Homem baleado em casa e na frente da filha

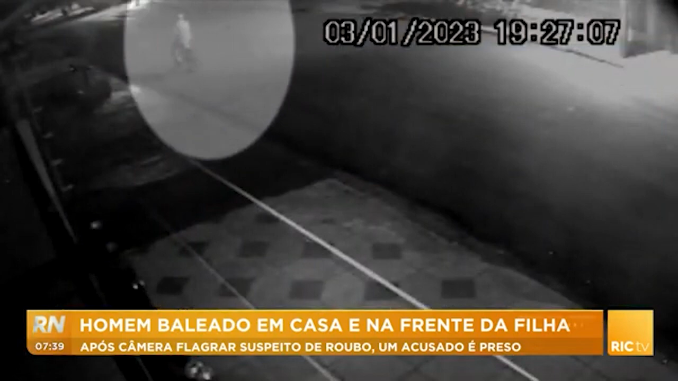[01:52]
do homem chegando ali próximo à residência e essas imagens foram fundamentais para que a polícia civil chegasse até esse criminoso. O homem ficou gravemente ferido, esse homem de 62 anos,